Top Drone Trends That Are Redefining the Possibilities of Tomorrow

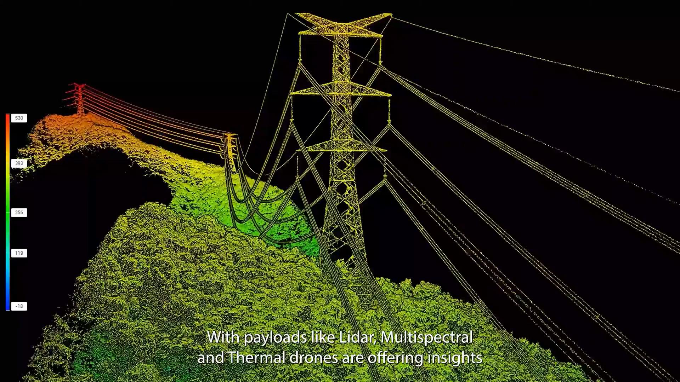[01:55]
With payloads like LIDAR, multispectral, and thermal, drones are offering insights in agriculture, construction, and environmental monitoring that were once out of reach.